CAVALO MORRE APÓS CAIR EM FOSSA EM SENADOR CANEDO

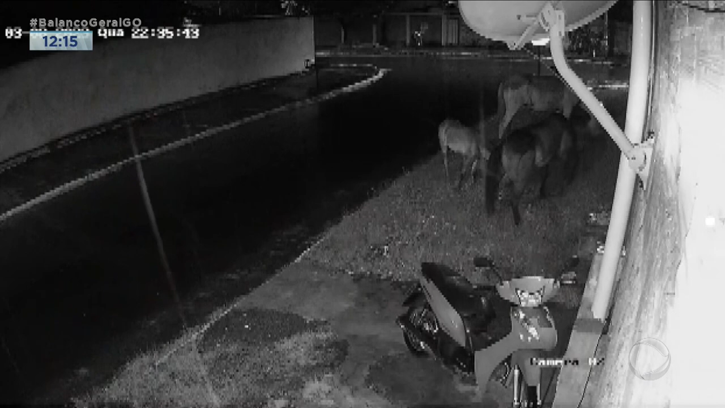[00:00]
Olha essa câmera de segurança, preste atenção nos animais que estão ali, são três cavalos ali nessa calçada em Senador Canedo. Repare aí que já era o quê?
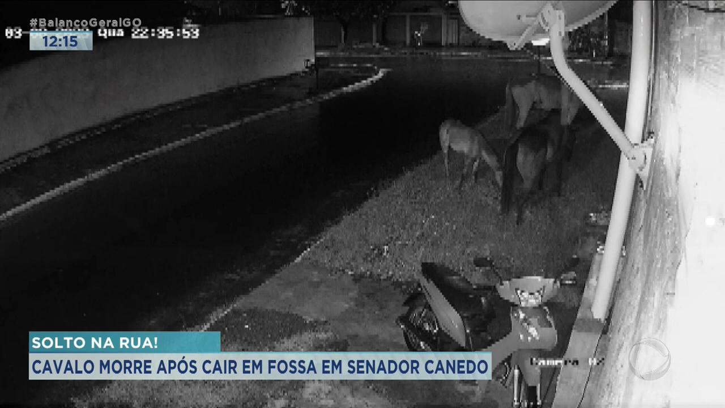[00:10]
Dez e quase onze horas da noite, de repente afundou ali a fossa e o cavalo caiu ali. Olha o momento que o cavalo caiu, ficou só com a parte de trás ali pra fora. Isso numa calçada, tem um gramado, uma espécie de um gramado onde esse animal acabou caindo aí. E é um problema que nós já mostramos em Trindade, Aparecida, Goiânia, Senador Canedo e agora em Senador Canedo esse fato que chamou a atenção. Divino, boa tarde, traz mais detalhes pra gente sobre esse caso aí.